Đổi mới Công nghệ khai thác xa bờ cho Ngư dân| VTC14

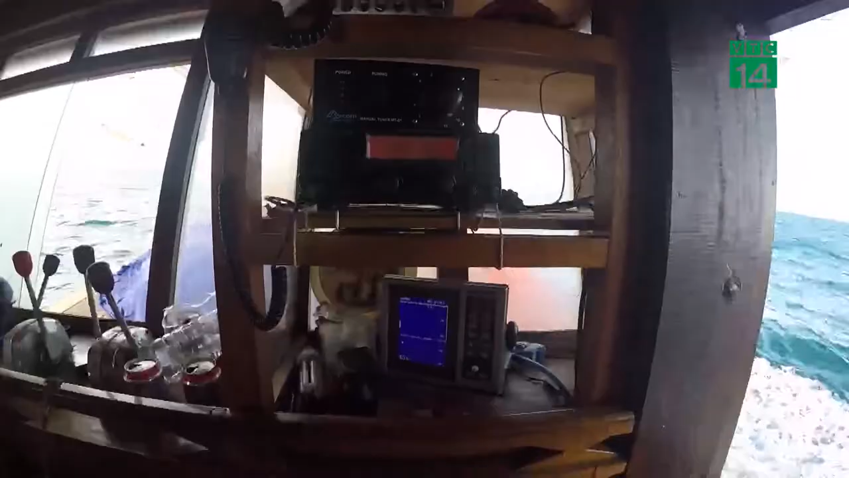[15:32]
Đối với các máy giò cá Đây được ví như là trinh sát của thuyền trưởng Khi giúp tìm kiếm phát hiện sớm các đàn cá từ khoảng cách hàng
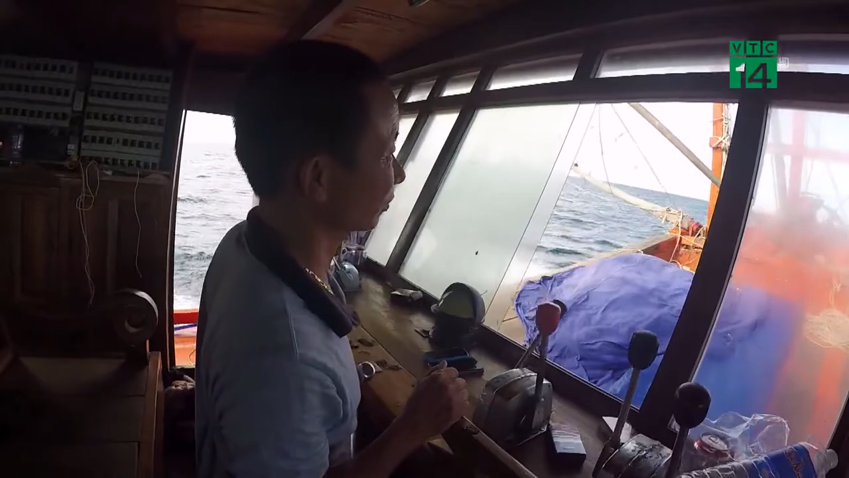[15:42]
ngàn mét Để các thuyền viên kịp thời chuẩn bị thả lưới đánh bắt
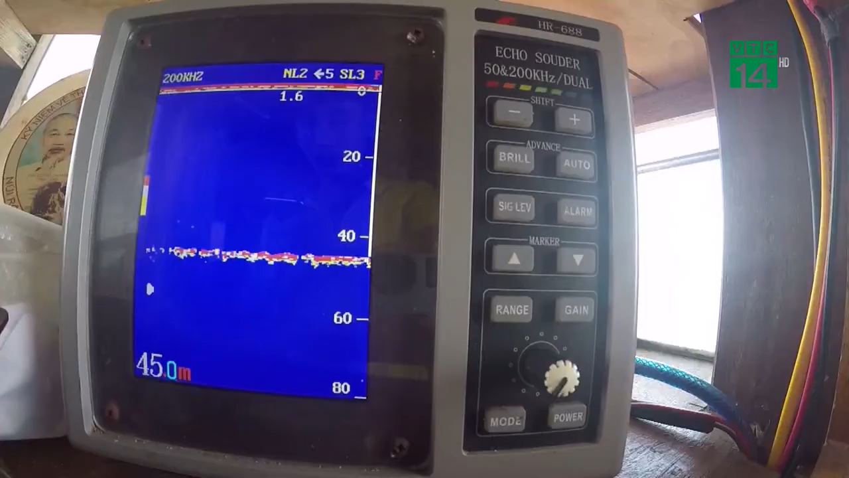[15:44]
Hiện nay, khoa học công nghệ ngày càng phát triển Nên các loại máy càng ngày càng tích hợp những tính